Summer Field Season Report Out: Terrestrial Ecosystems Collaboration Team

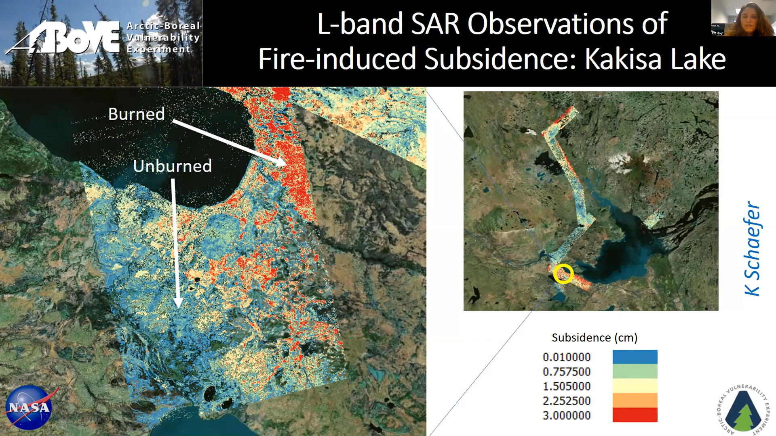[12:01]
in areas where that have burned, which are in red on this map, you have a higher level of subsidence than you do in areas that are unburned. And this is Kevin Schaefer's team that's done this work, and he was actually out in the Northwest Territories this summer, and he was interviewed by a NASA communications team.
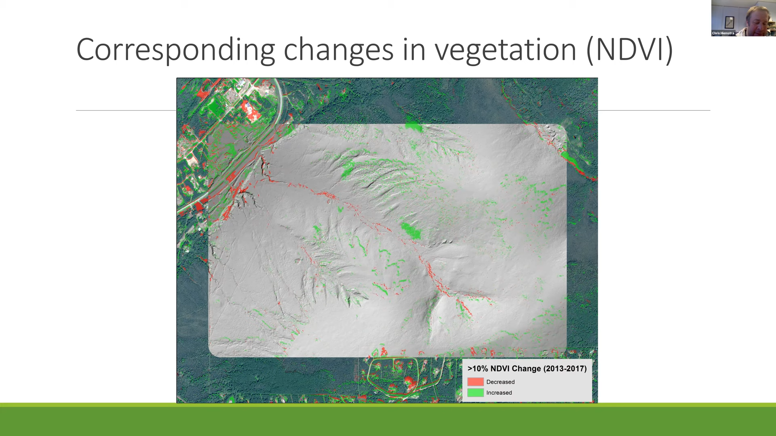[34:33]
In there, as well as increases in another variety of places. And a lot of the silt deposition, you see a lot of invasion by pretty rapid growing grasses And that, while I haven't specifically looked at that, that's definitely something that's on the radar and worth looking at. And I'll take a few moments to start focusing a little bit on one of the big gaps